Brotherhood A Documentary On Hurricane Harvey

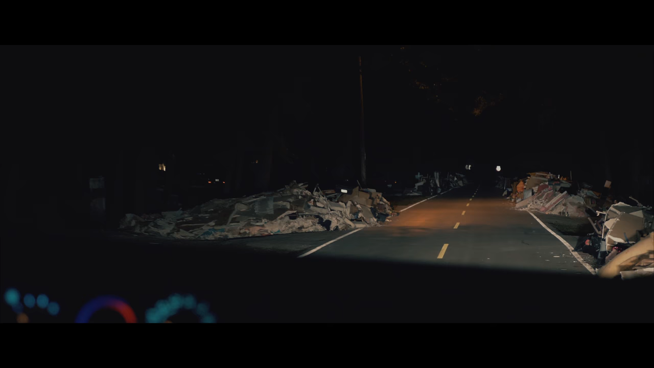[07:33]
picture frames, clothes, dressers, everything out of their homes are just piled on the street. Real sad sight to see.